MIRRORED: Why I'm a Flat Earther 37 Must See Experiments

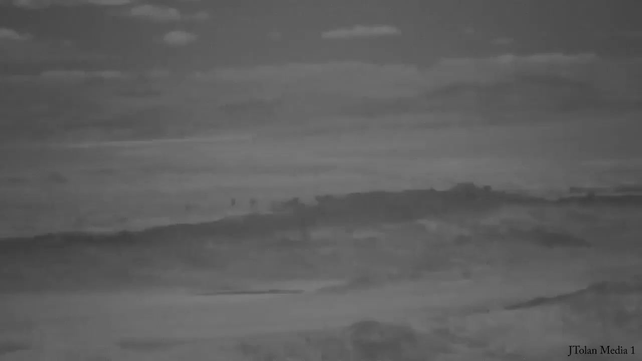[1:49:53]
In this regular photo, you're able to see a lot of Clark Island, and you can see the green buoy channel marker on the left-hand side as well.
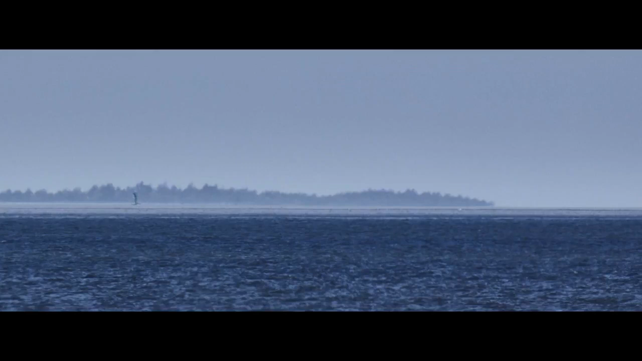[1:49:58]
And in this infrared photo from the same location, you're able to see better detail in the trees and the island itself.
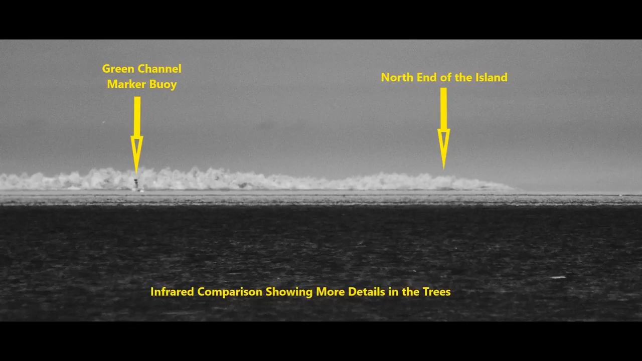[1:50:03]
So infrared definitely makes a difference when it comes to showing detail when we compare these two images as seen here.